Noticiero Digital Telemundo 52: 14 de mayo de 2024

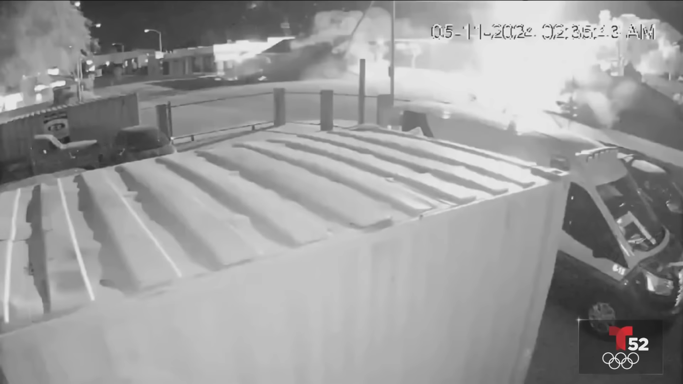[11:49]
Siguiendo con más información, estas son nuevas imágenes captadas por una cámara de seguridad del choque mortal que ocurrió el fin de semana en Pasadena.
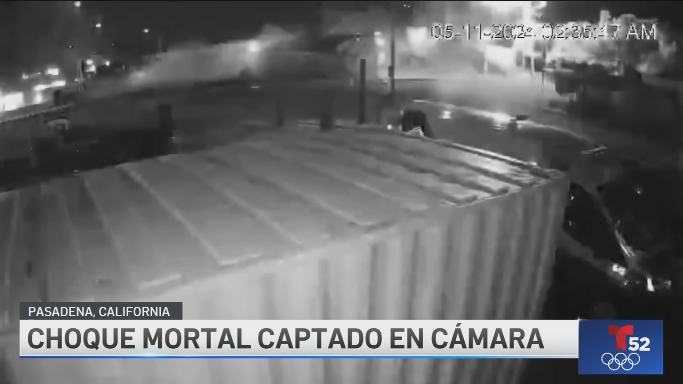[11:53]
En ella se puede observar claramente el exceso de velocidad al que se desplazaba el vehículo antes de impactarse contra un edificio. Según la policía de Pasadena, un Tesla con seis pasajeros se pasó un semáforo en rojo a una velocidad de 100 millas por hora, lo que provocó que el conductor perdiera el control el sábado alrededor de las 2.30 de la mañana.